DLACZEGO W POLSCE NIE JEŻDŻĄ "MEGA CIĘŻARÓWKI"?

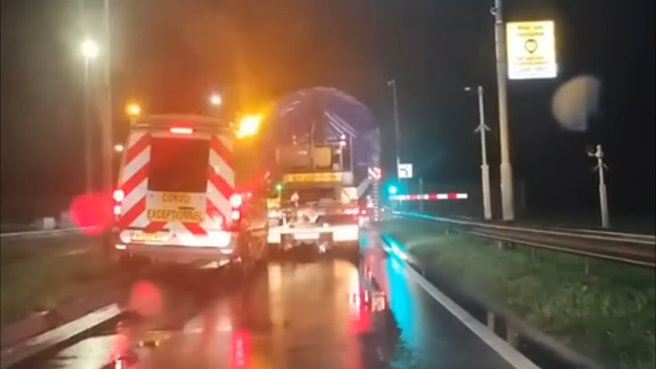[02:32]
Wiąże się to również z większymi przygotowaniami do trasy oraz kosztami pozwoleń. Tak zwane gabaryty najczęściej możemy spotkać w nocy, ponieważ wtedy ruch jest najmniejszy, a kierowca wraz z pilotem bądź pilotami mogą swobodnie pokonać trasę. Zestawy 25 metrowe w naszym kraju również zaliczane są na ten moment do gabarytów i również muszą one podróżować w towarzystwie pilota.